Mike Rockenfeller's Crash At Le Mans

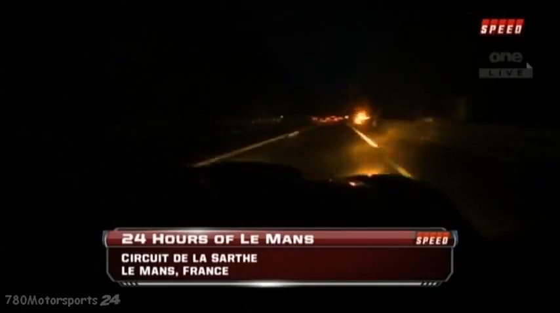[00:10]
and our stomachs are literally in our mouths along with the Audi crew there are some very very frightening scenes